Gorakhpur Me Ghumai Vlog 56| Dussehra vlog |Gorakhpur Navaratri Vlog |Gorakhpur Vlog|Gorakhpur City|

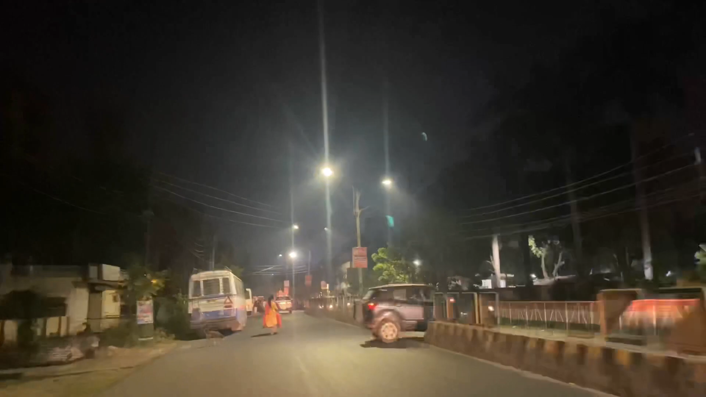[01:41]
कचारी वस स्टेंड होते हुए हम लोग निकल रहे हैं आगे तरफ और सांदार में जारे थे भाई काफी तगड़ा विया लोग देखें घुमाई कर रहे हैं मिला करने के लिए लोग निकले पड़े हैं बाहर बाहर लोग पुरा अदम चाहल घूम रहे हैं
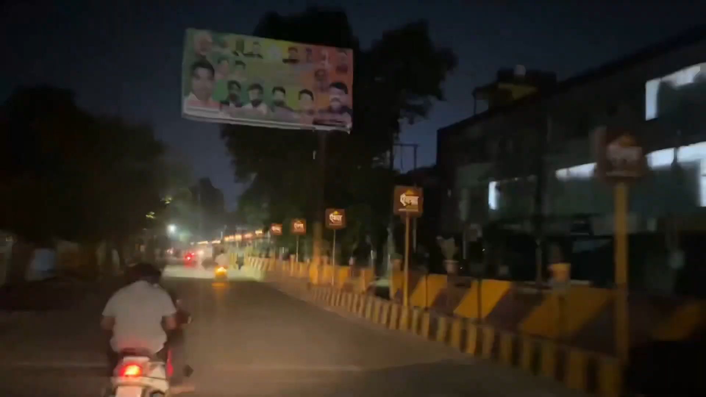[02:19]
कचारी चोरह सब आगे बढ़ रहे हैं
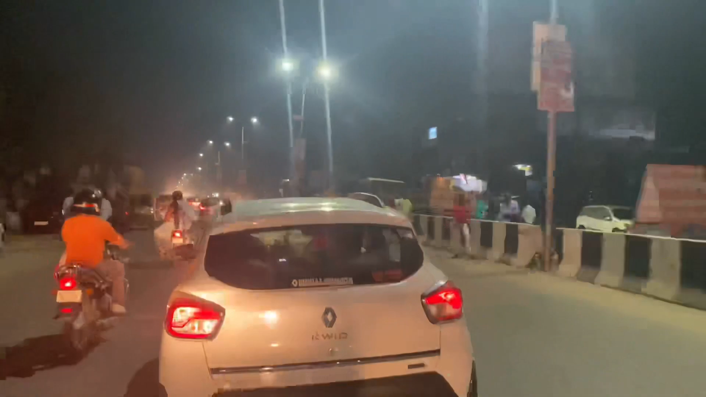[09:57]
क्योंकि जाम तो भी है महुत में लगा रात के बज़ रहे हैं साड़े दस
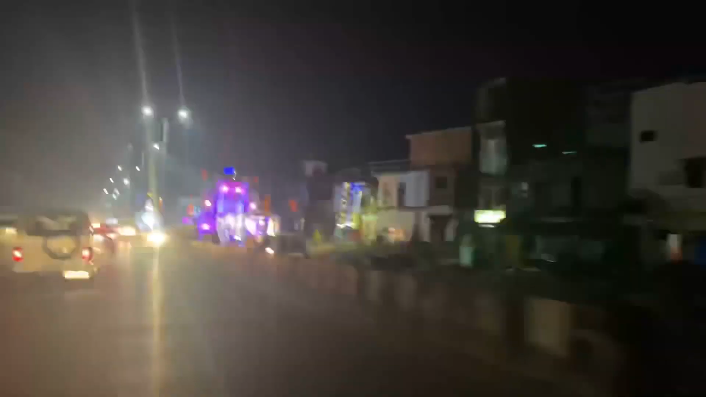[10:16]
आड़े-दस वज़ तक यह जाम खतम नहीं हो रहा है और यह हम आगस ती घडिया पर यह नजारे देखिए यहां के कई